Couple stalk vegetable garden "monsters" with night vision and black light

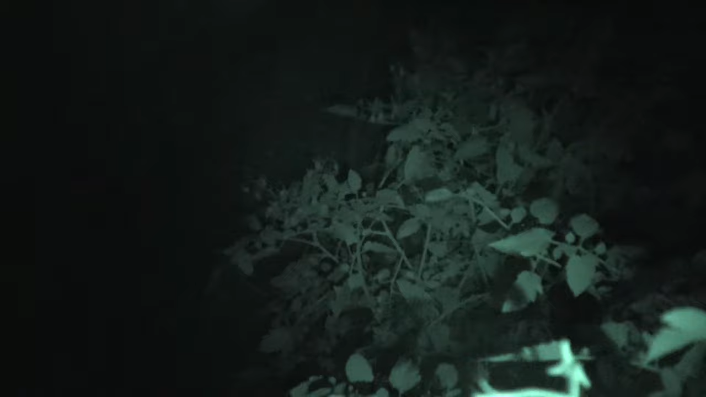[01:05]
not like it's a lot of pain but it's just oh there's a huge one there's another big one right there you see him yeah